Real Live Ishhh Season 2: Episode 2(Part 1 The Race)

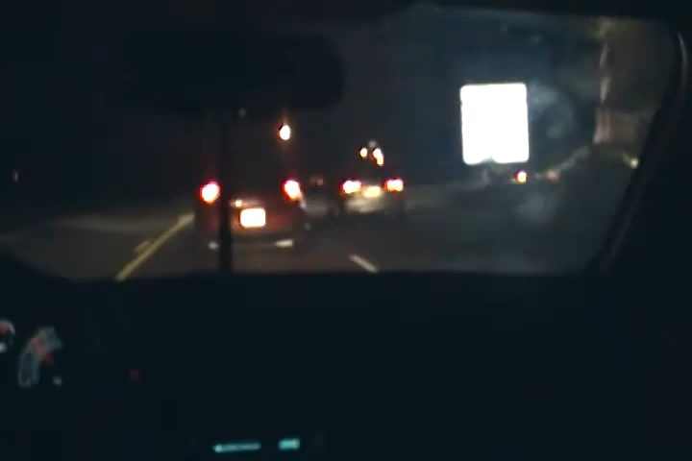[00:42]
Yeah, we're going left. Oh, shit, we can pull up a something. This is stopping. Oh, never mind. How the fuck do I get around this, though? Move! Oh, bitch. Yeah, that'll work.